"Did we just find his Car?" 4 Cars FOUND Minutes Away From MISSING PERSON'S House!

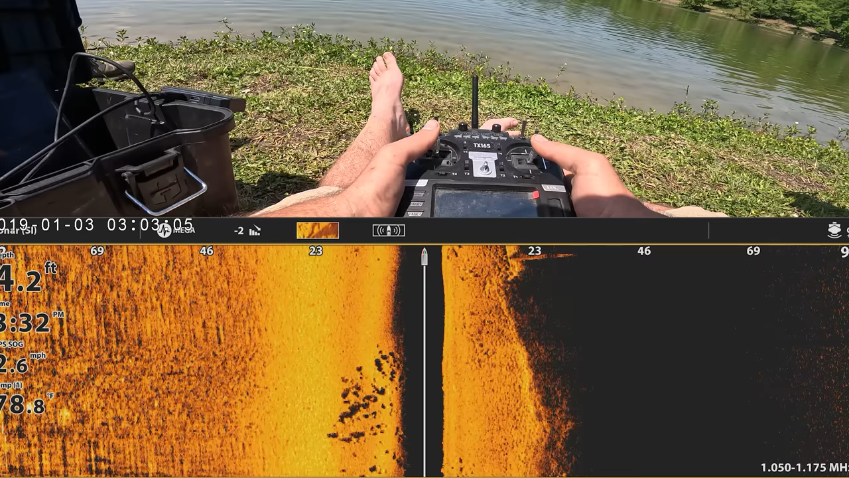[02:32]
Oh, there is a car right there. 100%. Oh my goodness gracious. That is a car up now.
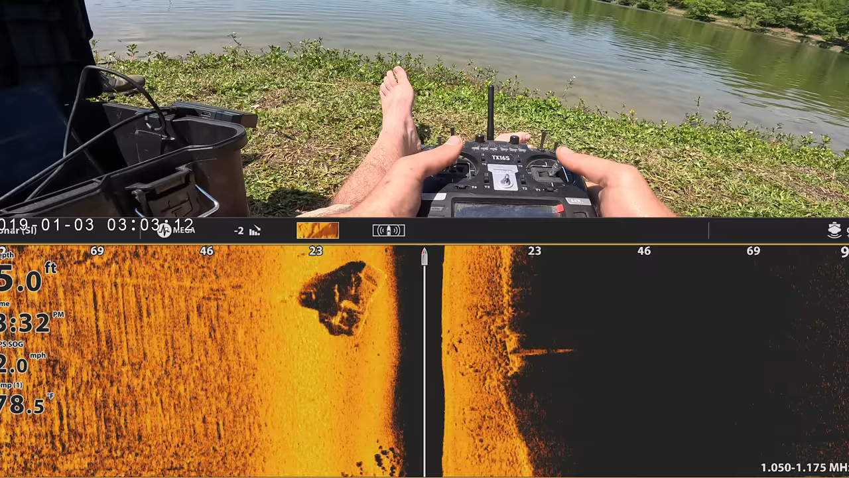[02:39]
Smokes.
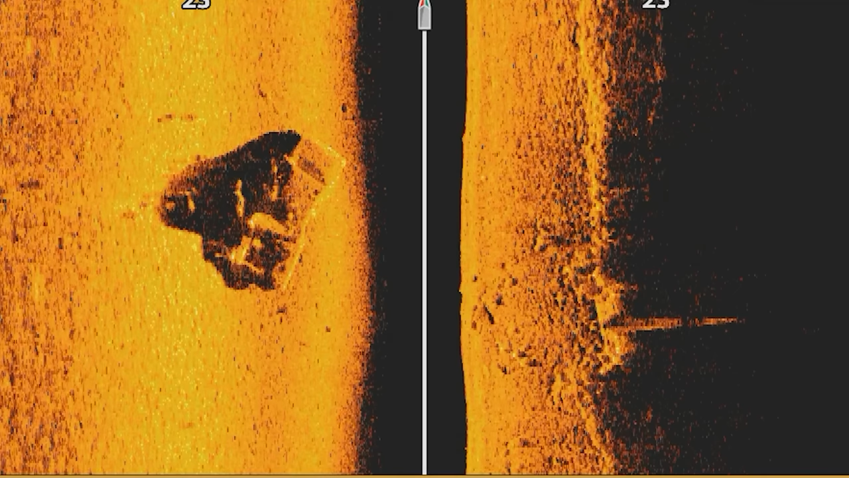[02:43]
That's a car. I don't know what that other thing is. What kind of car was he driving? He's driving a Cadillac. That kind of looks like the right shape, dude. It does.
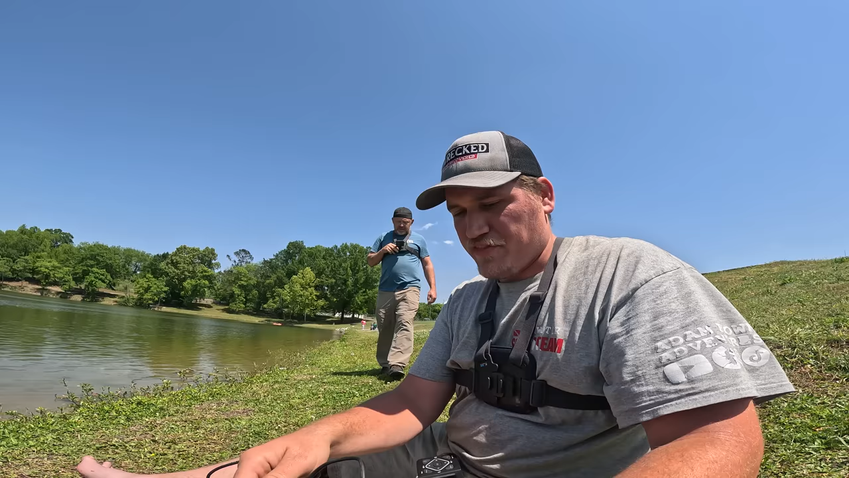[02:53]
I think there's two. I think there was two, but. Well, I just went over it again. It's right there. It's 8 feet. If that would have went down, then that could be him. I mean, he lived right nearby. You'll see it.
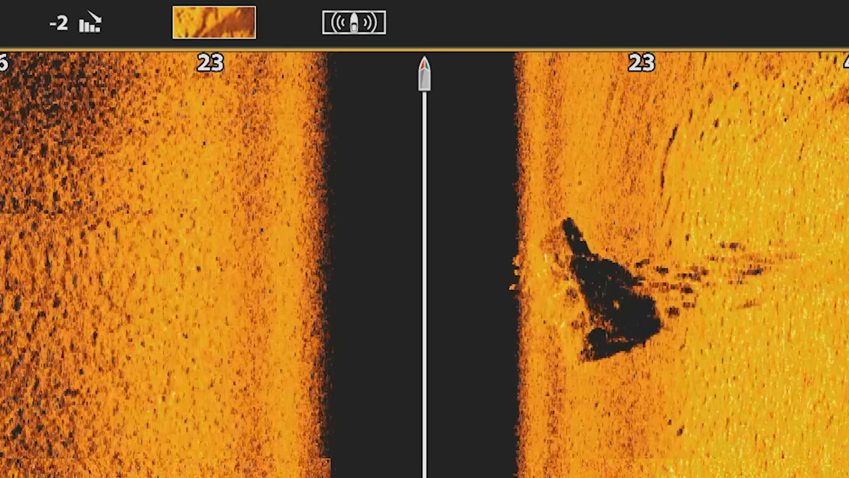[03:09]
It's 100% a car, and it actually kind of looks like the right shape. I mean, it's right off the boat ramp.
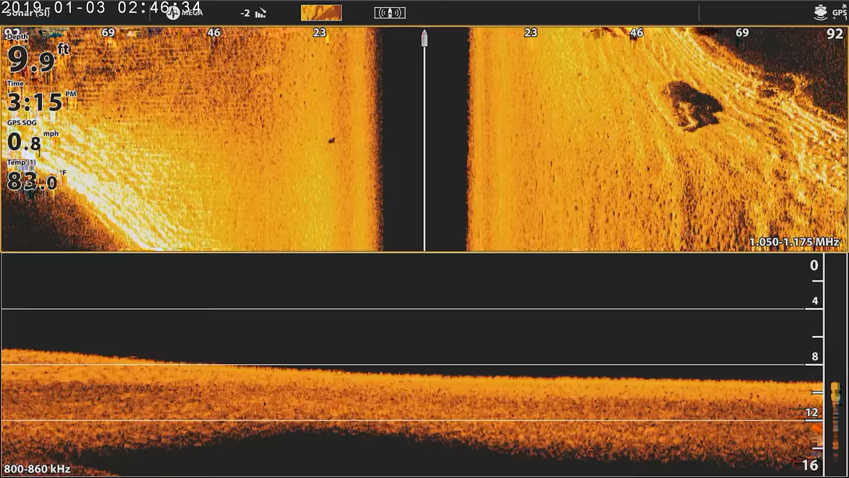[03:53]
On screen: depth 9.9 ft, water 83.0°F, speed 0.8 mph
Oh, another car. Another car right there. Way over there. Oh my goodness. We're gonna have to walk around this whole thing with this.
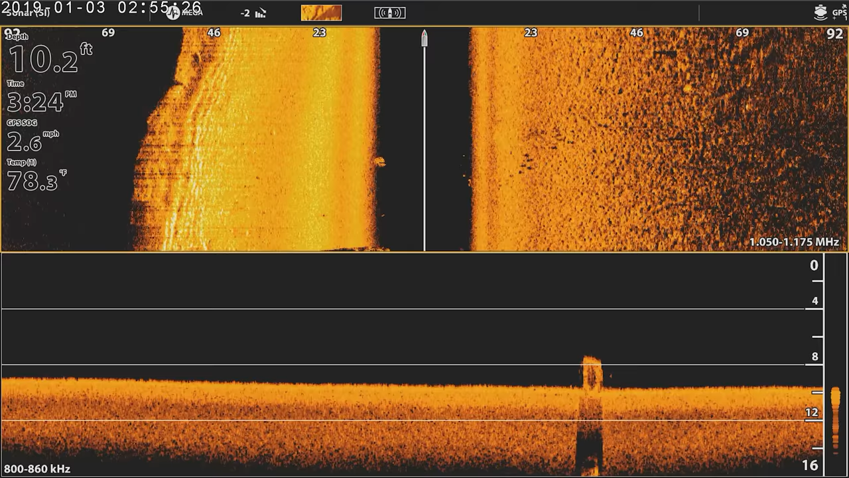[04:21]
On screen: depth 10.2 ft, water 78.3°F, speed 2.6 mph
It might be three out here now. I thought I saw something else farther, but I'm losing video signal. So we're gonna have to
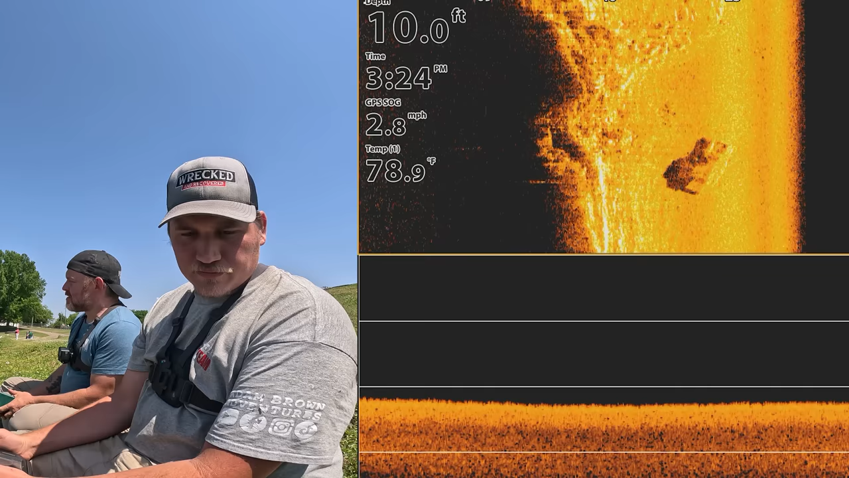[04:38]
On screen: depth 10.0 ft, water 78.9°F, speed 2.8 mph
walk over on the other side. Yeah. I mean, it looks like a hood. Oh, it might be the hood. It looks like the hood fell off. That's gotta be what it is. I'm curious what this other one was. I'd be willing to bet. There's that. Oh, yeah. That's gotta be a car. It seems big. It's something. It looks sideways. I bet it's a car, but I think it's like that.
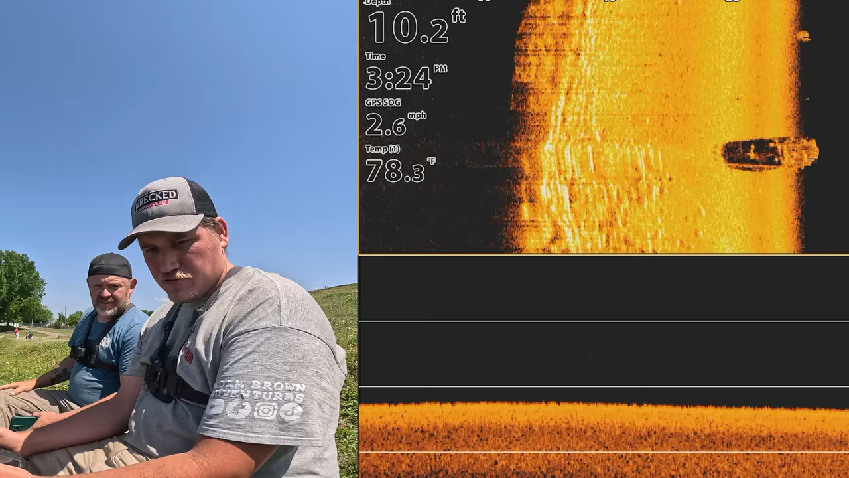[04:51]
On screen: depth 10.2 ft, water 78.3°F, speed 2.6 mph
So there's two. Oh, that's number three. They're all like 8-10 feet.